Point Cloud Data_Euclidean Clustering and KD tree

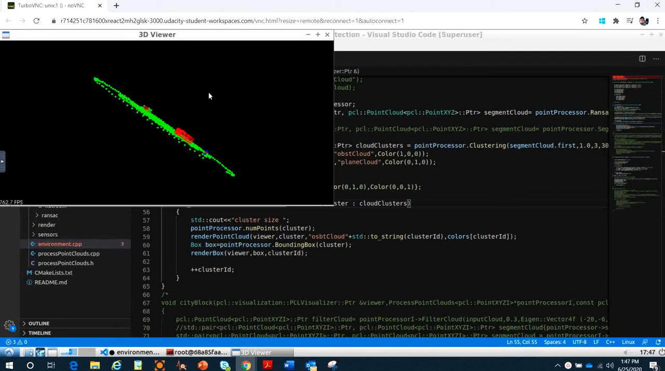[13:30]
We pair them up with different color. One right here is a red one. One right here, green car, and one right here, green car right here, blue car right here, and red car right here.